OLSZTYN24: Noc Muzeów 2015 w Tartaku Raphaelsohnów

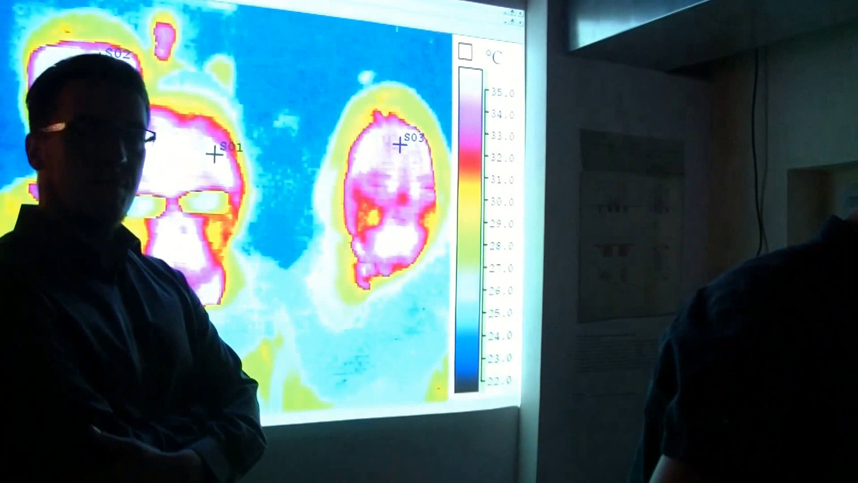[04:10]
Nie. Chcesz? Dokładnie się tym punktami? To sprawdź, czy one sobie na koło mają jakąś taką temperaturę.